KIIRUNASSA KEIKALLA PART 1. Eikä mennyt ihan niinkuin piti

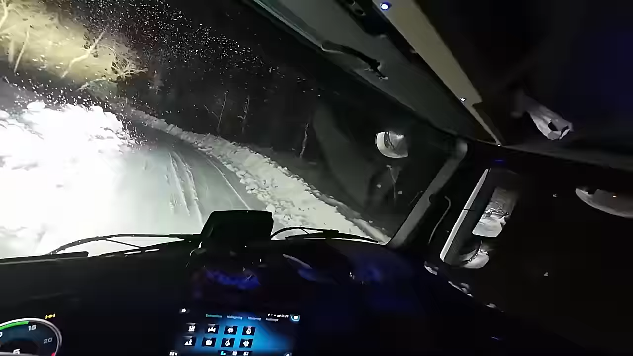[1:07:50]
Pari on tiukkaa mutkia, vaan kylläpä nämä tässä soppi on tätä jo ajettu. Neljäs kuorma on jo tulossa pois, yksi auto kävi hakemassa tuota. Illalla tukkia täältä.
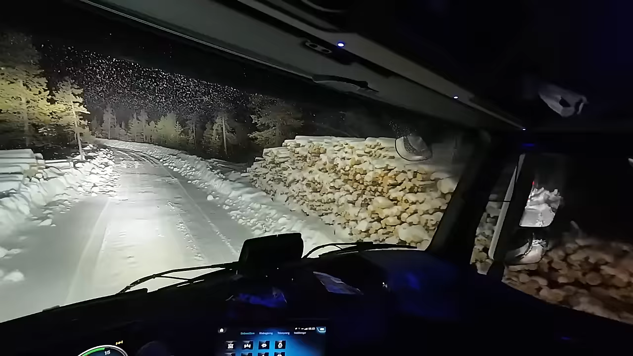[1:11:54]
koivut. Siinä on kaksi. Elikkä siinä on, minä luulen, että 4 kuormaa. Kun minä eilen kun tein, niin muu se, ei niin tullut ajateltua sitä pinon hommaa, kun se oli niin alakuhuumaa sinne. Minun mielestä siellä 2 kuormaa jäi sinne, mistä minä sen eka kuorma otin. Elikkä 4 kuormaa olisi niinkö jäljellä.
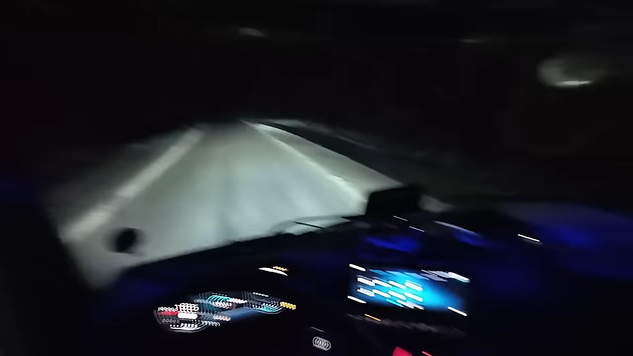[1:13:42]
Eikö nuo takavalot, ne piti sammua, työvalot se. Tästä on nätti kelekko, että se on tarkko tuo mettätie. Muuten saa ajaa isoja teitä koko matka. Nämä on 86 kilometrin ajomatka, niin ei voi enää niin ihanteellisempi olla, että pari kilometriä jänkätietä.
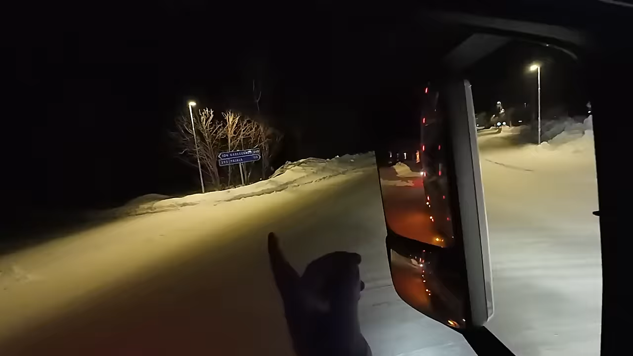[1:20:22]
Tässä kyltissä on 104 kilometriä ja tuossa vajaan kilometrin matkalla, niin kilometrillä ja vennyy tuo väli tuo. En tiedä miksi nuo tuommoiset asiat tarttuu mieleen tai hoksaa. Hoksasi ottaa tähällisempää asiaa.
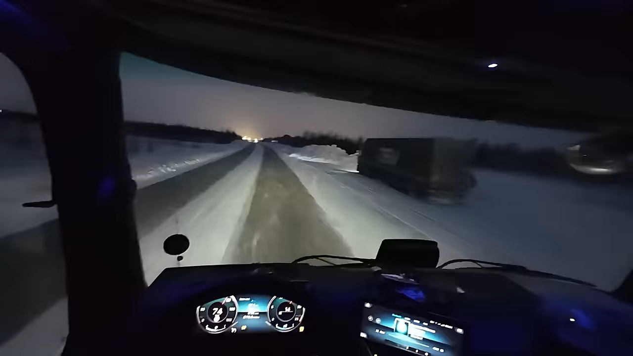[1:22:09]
Alkaa tuota kaupungin valot loimotta. Tuikaa, heitä kun hyppyttää. Täällä joku on käynyt jätteitä jo viemässä. Katsot vissiin, eilettäinen lämpövoimalalla oli, niin ne tuota Norjan kilippisiä autoja tuli Pariisiin, että ne Norjasta asti ajaa tuota.